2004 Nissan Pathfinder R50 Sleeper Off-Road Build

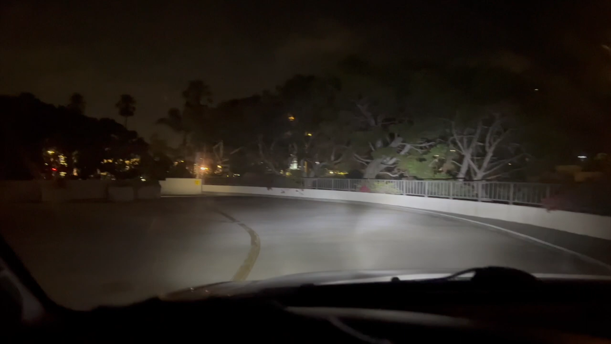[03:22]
It's great, you know, when you're off-roading in the desert, and there's no city lights or anything. It really brightens the field of view up. And then here are my super bright LED reverse lights, which are super awesome as well.